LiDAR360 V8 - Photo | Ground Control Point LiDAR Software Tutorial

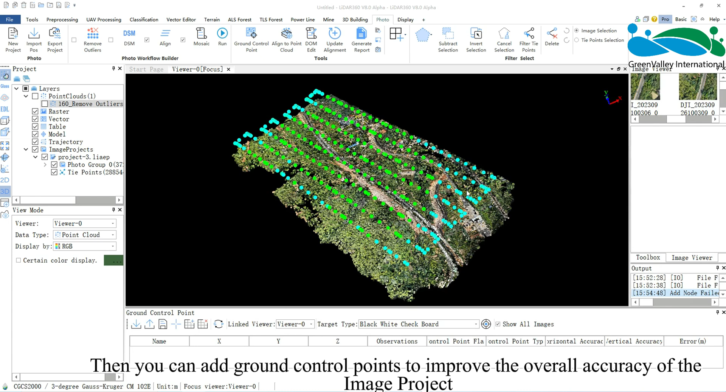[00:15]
Then you can add Ground Control Points to improve the overall accuracy of the image project.
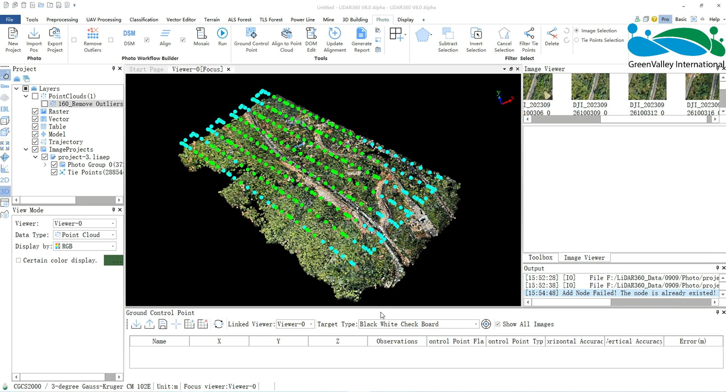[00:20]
This operation can be performed after the image project is created,
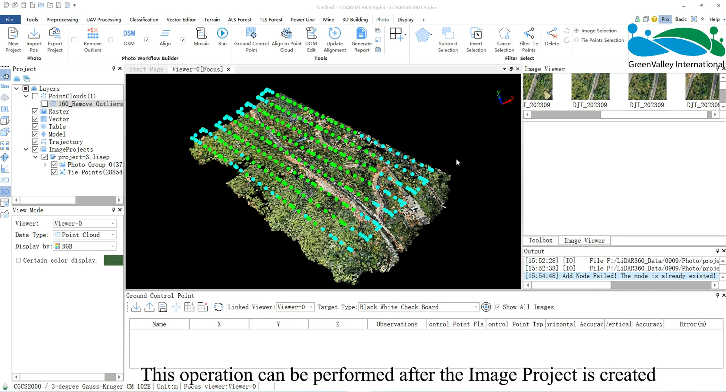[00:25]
but after completing Align, the software will provide some intelligent assistance,
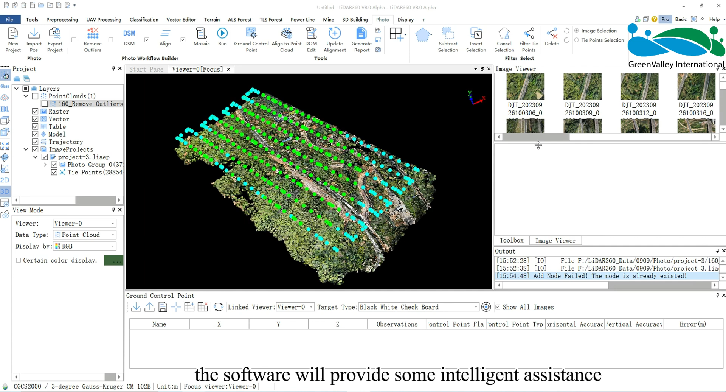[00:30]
so we strongly recommend using the Ground Control Point function after completing Align.
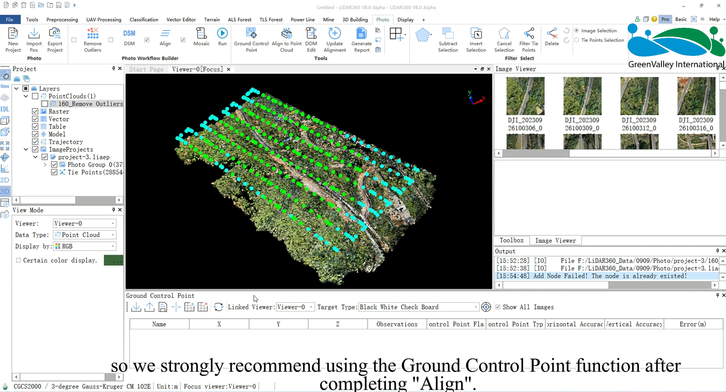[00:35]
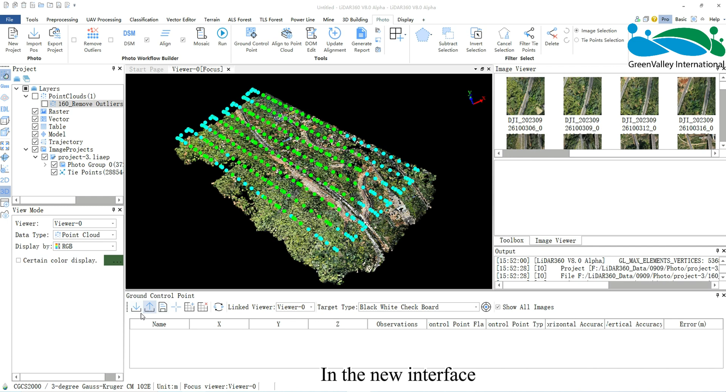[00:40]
In the new interface, click the Import button to import control point files.
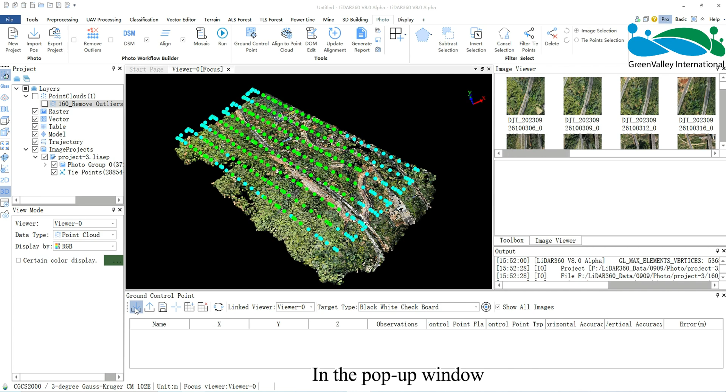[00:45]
In the pop-up window, we need to click the Edit button to select the coordinate system used when collecting control points,
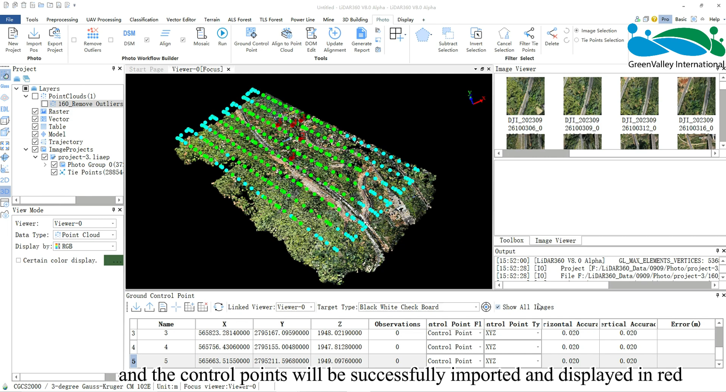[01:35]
and the control points will be successfully imported and displayed in red.
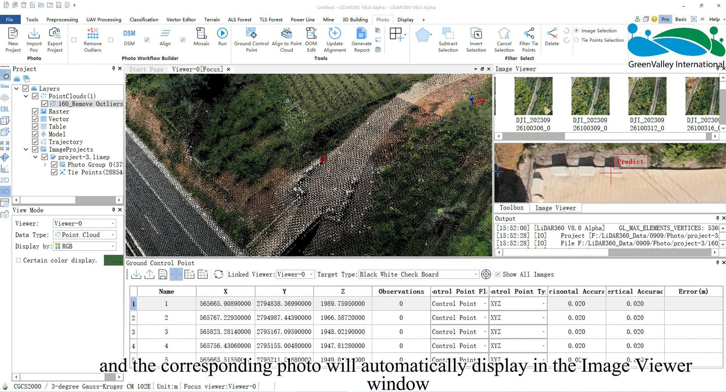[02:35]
display in the image viewer window, showing a large version of the photo. The predicted location of the control point will be shown as a red cross in the photo, labelled with Predict.
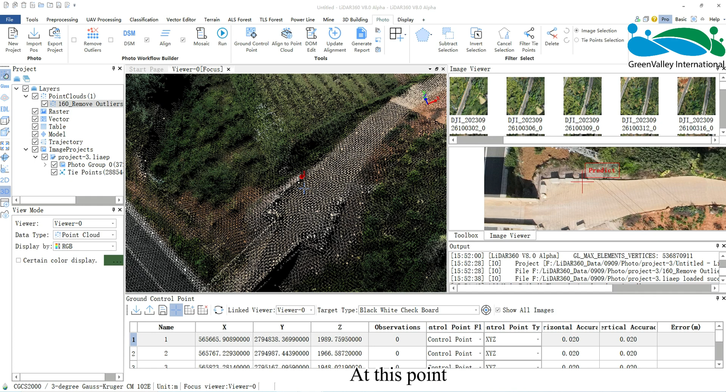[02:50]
At this point, you can click the Pick Points button and click the control point's actual location in the large photo.
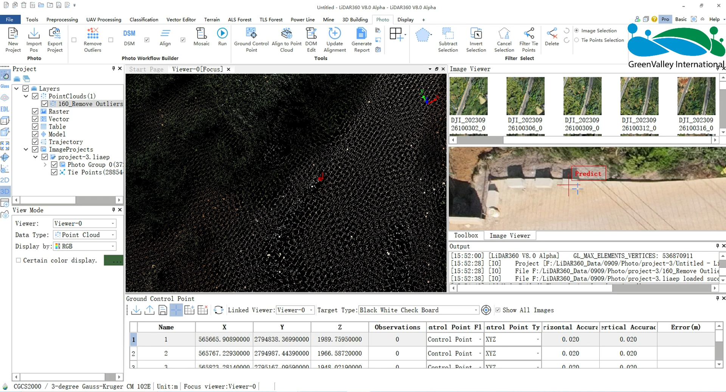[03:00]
The large photo will display a green cross, indicating the location you confirmed for the control point. Once you complete the control point selection and save, rerunning a line will adjust the red cross to match the green one, ensuring that the key points in the image project match the ground control points.
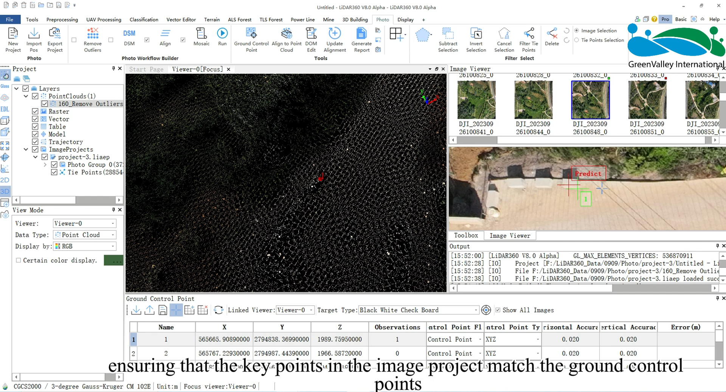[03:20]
Meanwhile, the current photo in the image viewer will be highlighted with a blue border and a green square will appear in the upper right corner,
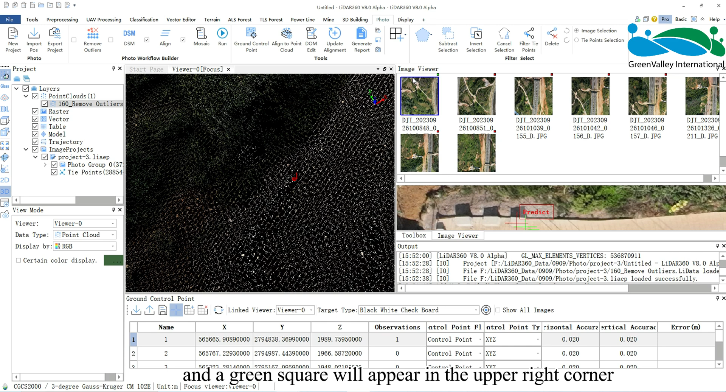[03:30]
indicating that the photo has been corrected. Other photos containing that key point but not yet corrected will have a red square in the upper right corner.
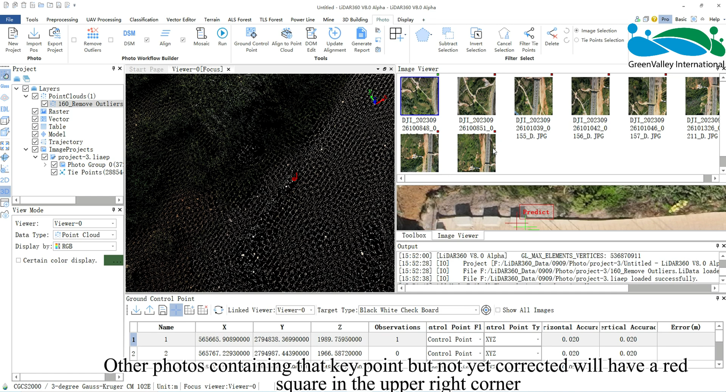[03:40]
You can click on the corresponding photos with red squares to select the control point again in the large photo below,
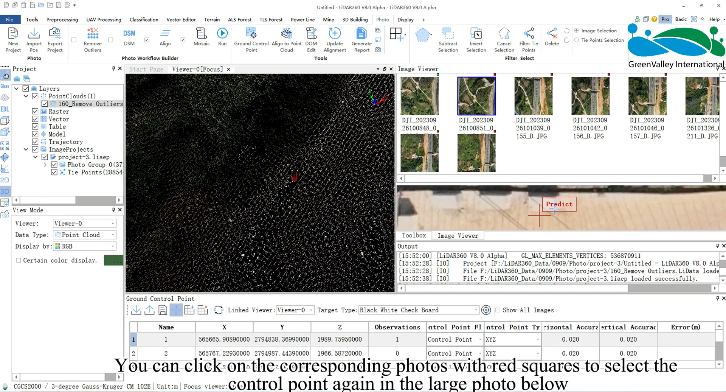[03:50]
ensuring that more key points are aligned to enhance precision.
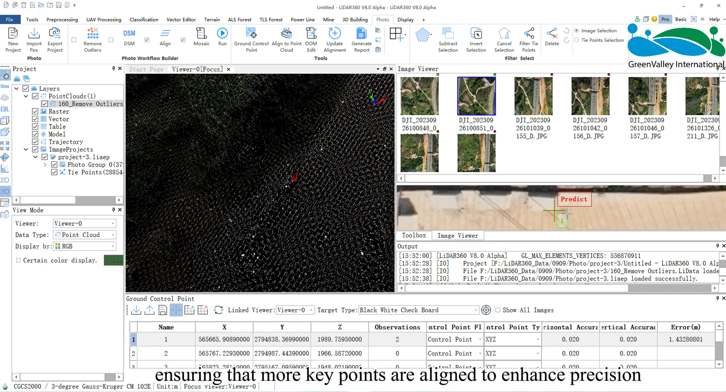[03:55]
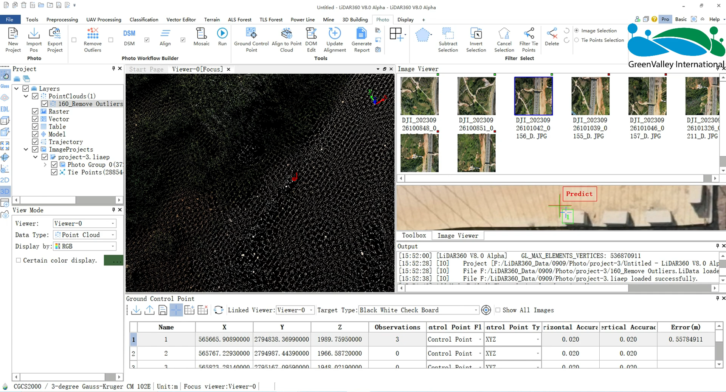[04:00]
Once you complete the operations for a control point, you can double-click a new control point and repeat the selection.
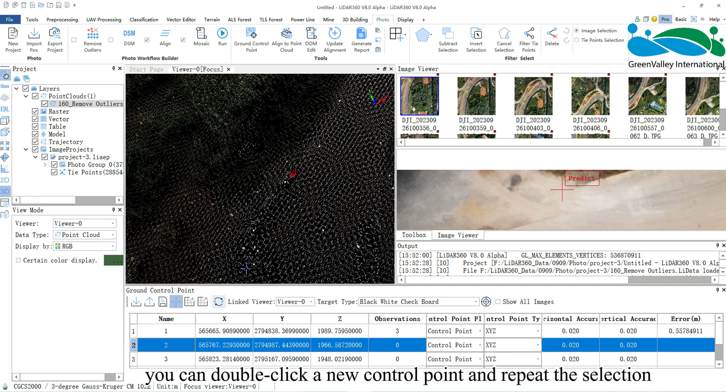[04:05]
As you match a control point across two or more photos, the predicted points position will continuously adjust to better match your selections.
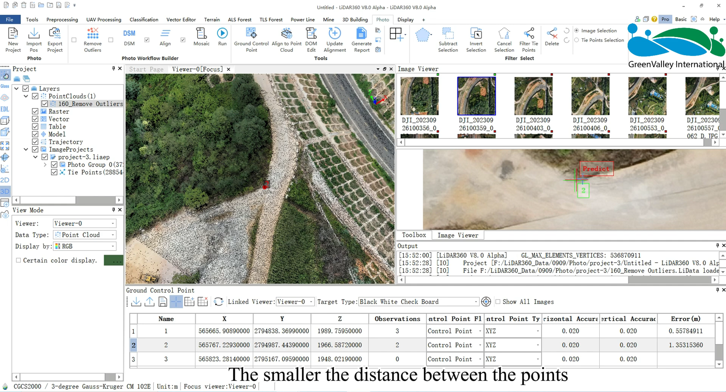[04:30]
The smaller the distance between the points, the better the correction. Additionally, if the photos contain markers corresponding to the control points, you can click the Detect Targets button to have the software automatically match the control points to the markers without manual input.